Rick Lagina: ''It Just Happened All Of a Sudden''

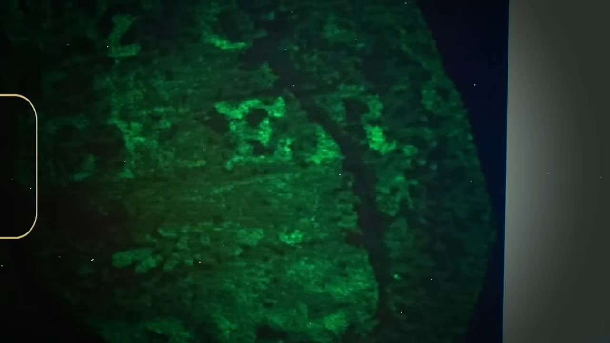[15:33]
The most visibly seen is the letters CARE, while the other letters were not so recognizable.